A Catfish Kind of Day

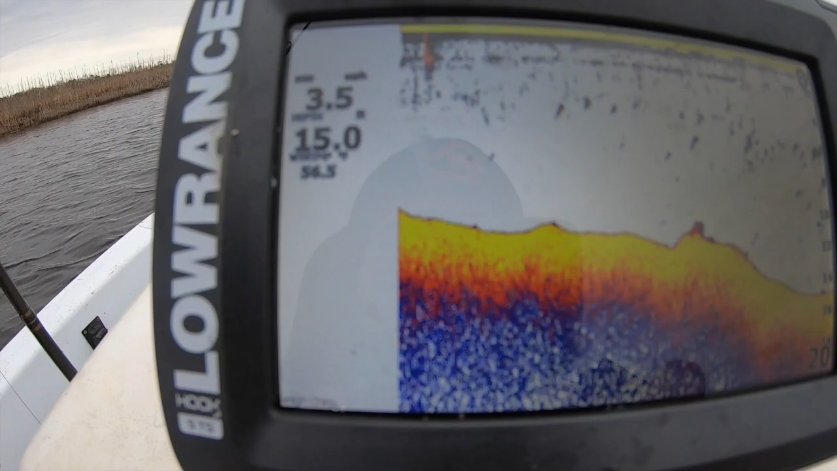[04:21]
all right so what's kind of crazy I don't know if you can see on the screen but it is saying that the water temperature is 50 I'm sorry the surface temperature is 56.3 right now and
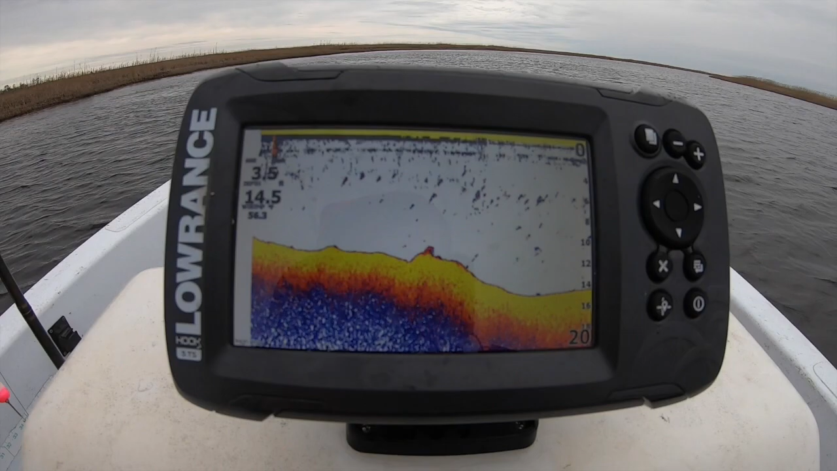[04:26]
it is the top of the tide so that the temperature is definitely risen in the last week yesterday we had weather up to 70 degrees out here so what I'm gonna be doing is trying to move upriver maybe locate some of these fish and then anchor on top of them today I'm gonna be showing you guys how to you know target them what you should be looking for and how to properly anchor on top of a spot
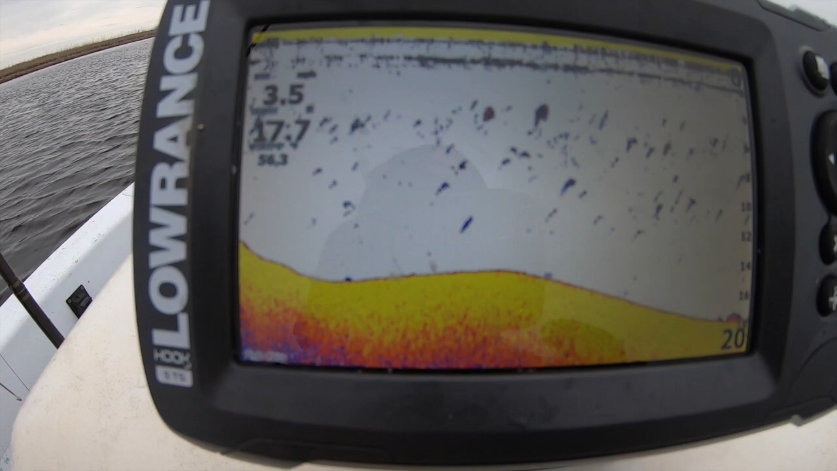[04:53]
so stay tuned now what I'm looking for right now as I'm trying to get to this first spot is what I'm trying to find is the spots